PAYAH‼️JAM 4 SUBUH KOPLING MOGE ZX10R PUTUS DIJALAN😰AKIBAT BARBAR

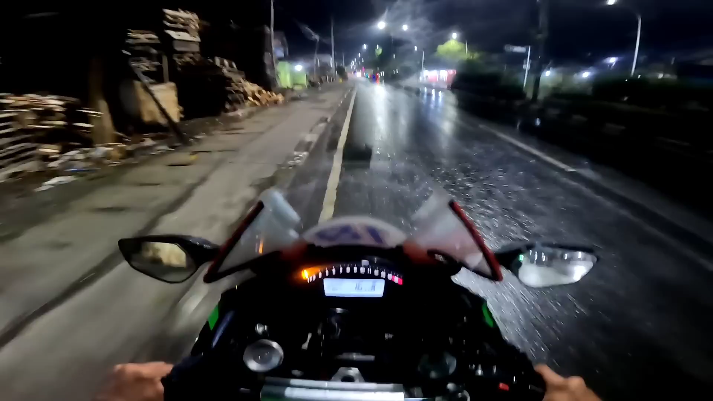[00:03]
Putus tali kopling, tali kopling. Aduh, aduh, aduh, aduh, aduh. Alamak. Tali kopling putus.
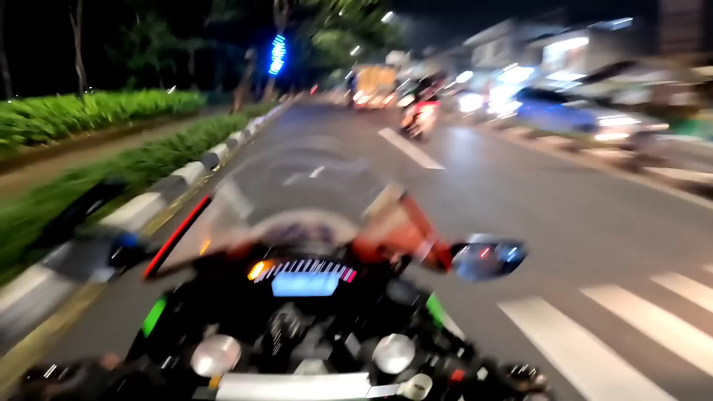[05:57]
Ayo guys, kita bawa lagi guys. Yoi guys, kita masih agak jauh nih guys. Gak ada yang balap-balapan kali sini. Kita doang guys.
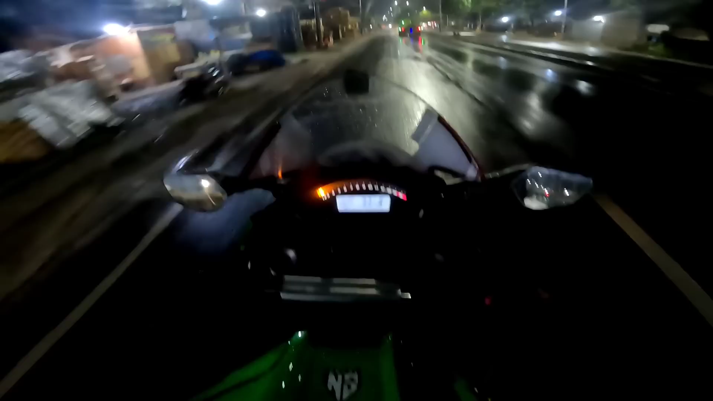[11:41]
Aduh guys, kita baru nganter Alpian malah putus tali gasnya ini. Aduh. Putus tali kopling. Aduh. Alamak. Udah maninja RR gak kelar di Tarantana Tuner. Udah janji.